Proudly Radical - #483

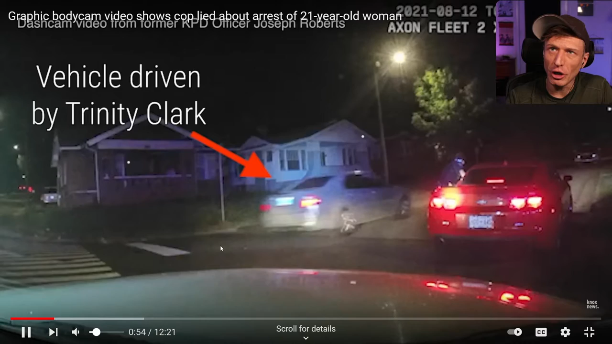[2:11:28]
Okay, that definitely looked like a high rate of speed, right?
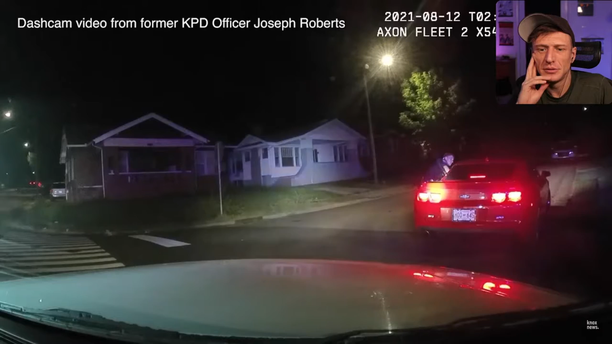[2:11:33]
Definitely a high rate of speed going by.